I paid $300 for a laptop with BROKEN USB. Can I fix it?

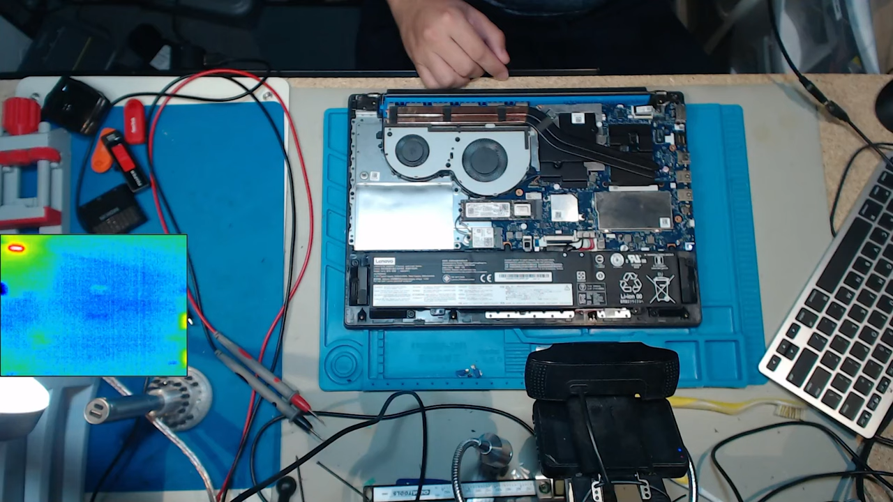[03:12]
What do we have here? We've got a hot spot and it is right here. Uh, yeah, I see a chip on the board there that is very burnt.